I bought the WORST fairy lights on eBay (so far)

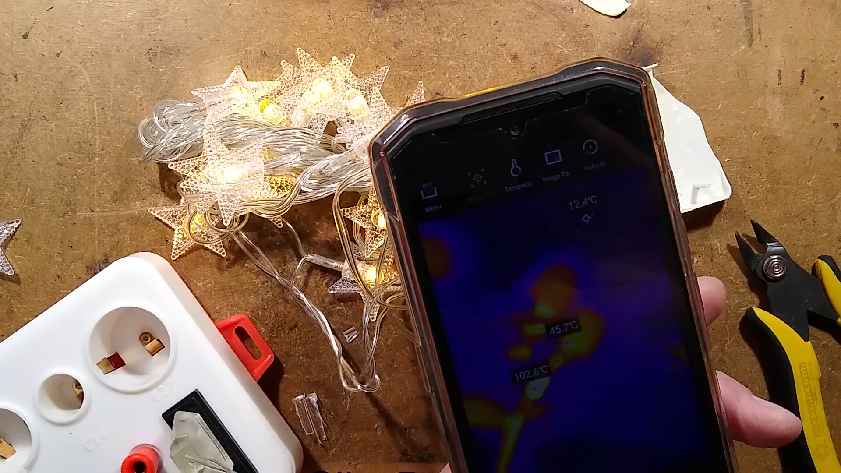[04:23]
If we zoom down in the display here, I don't know if you're going to see this, but the temperature down here...